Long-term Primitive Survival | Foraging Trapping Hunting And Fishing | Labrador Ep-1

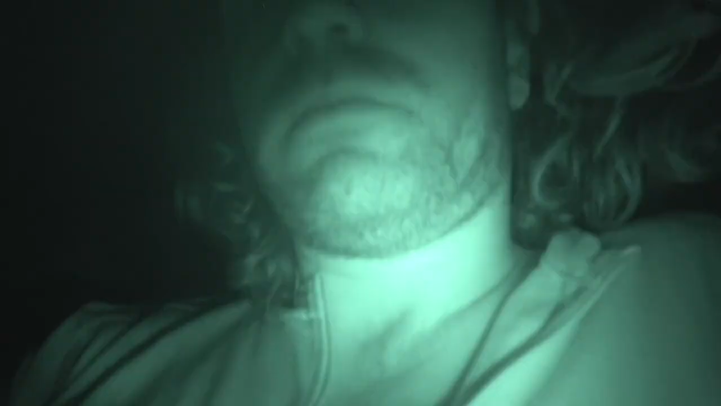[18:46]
So it's a really big storm outside, it's gustin' hard,
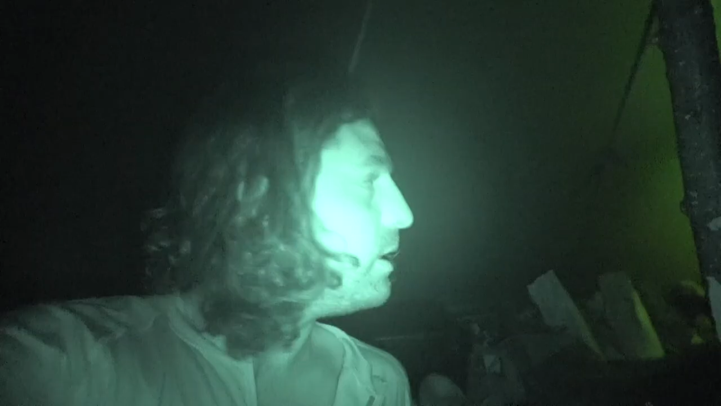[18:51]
he's out there doing some hero work right now and staking down the tents. It's huge.
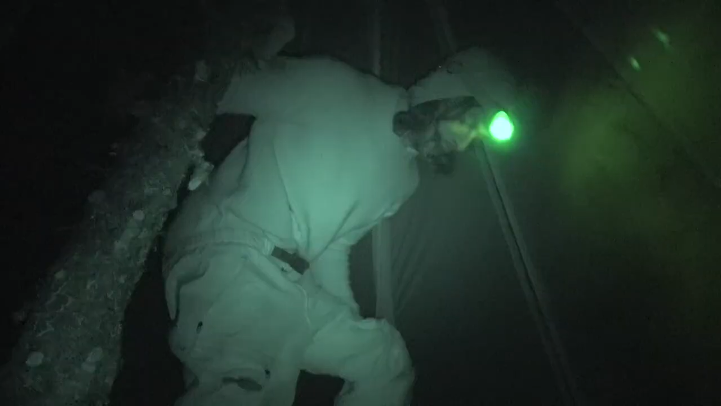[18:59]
Yeah, we're good for tonight for sure.